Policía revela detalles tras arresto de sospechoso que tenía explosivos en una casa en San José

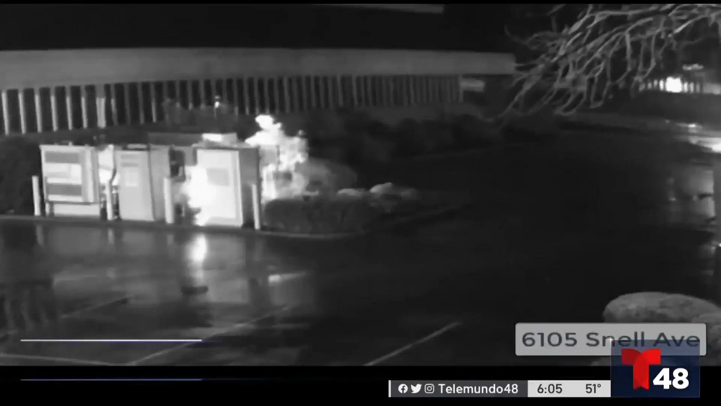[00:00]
Por primera vez, el Departamento de Policía de San José reveló el video de vigilancia que muestra el momento en el que un transformador de PG&E se prendió en llamas el pasado enero.
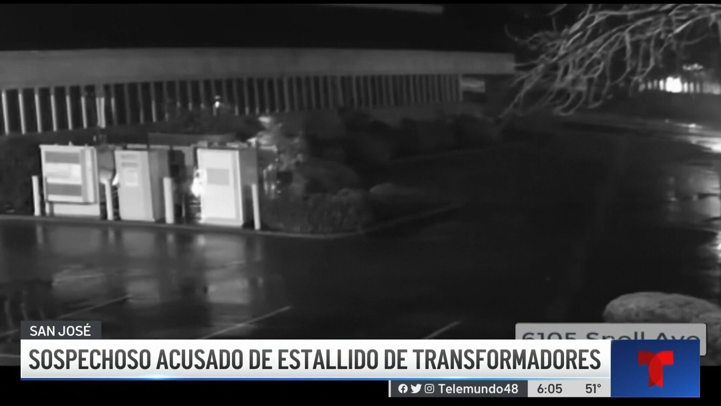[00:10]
En las imágenes, puede ver cómo alguien huye en una bicicleta.